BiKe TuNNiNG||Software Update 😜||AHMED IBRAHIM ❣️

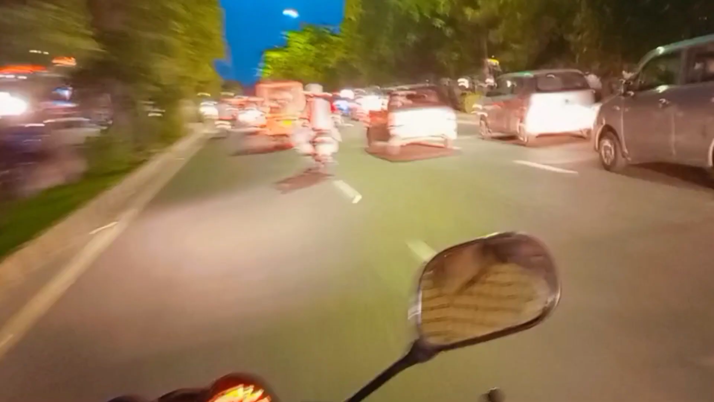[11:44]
बाइक उल्टा काम किया हुआ है यार, ट्रैफिक हो गई है यहाँ पे, क्योंकि जरा सब बाहर निकले हैं, शाम का टाइम हो गया है, फ्लावर है, पूंजी करने आ गए हैं, सही है, यूसीपी की तरफ जा रहे हैं सारे।